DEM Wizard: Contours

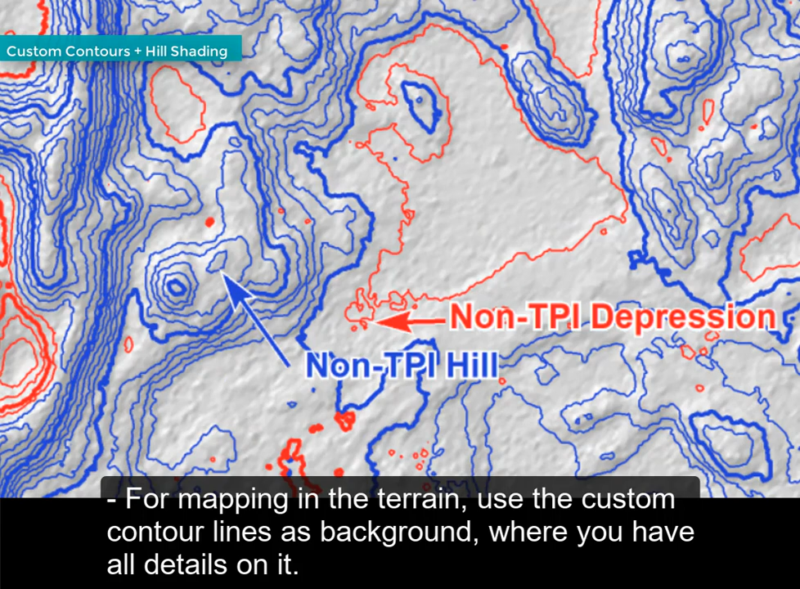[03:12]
To draw contour lines on your computer,
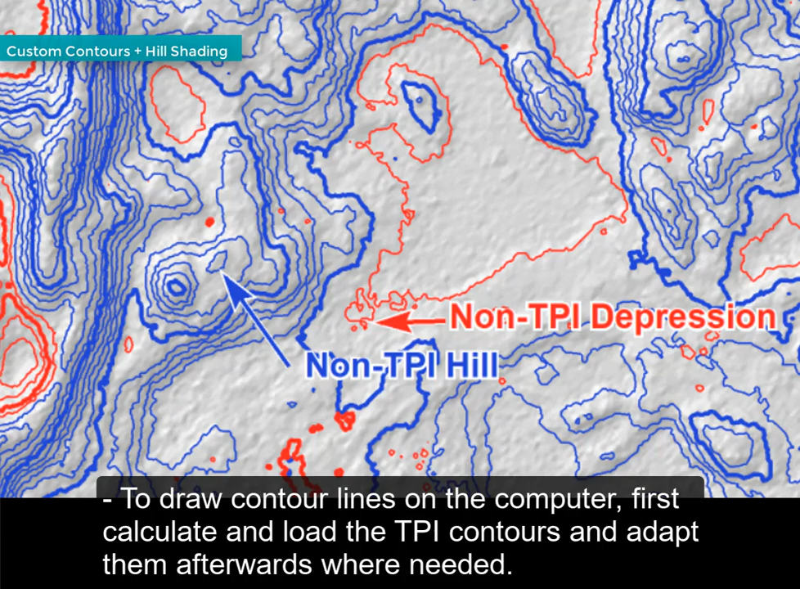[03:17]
first calculate and load the DPI contour, and adapt them afterwards where needed.
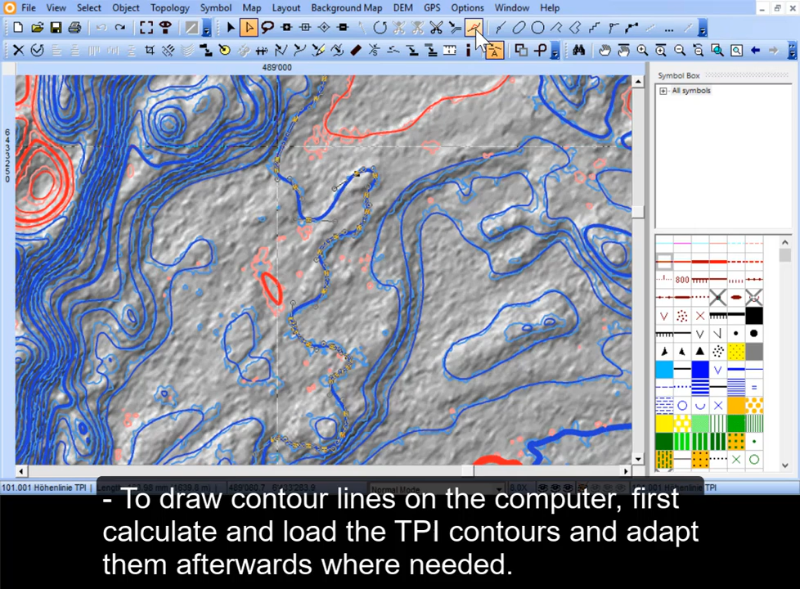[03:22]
Use the reshape function for that. Especially in steep and constant slopes, the biggest part of the DPI contours can be adopted to your map without redrawing.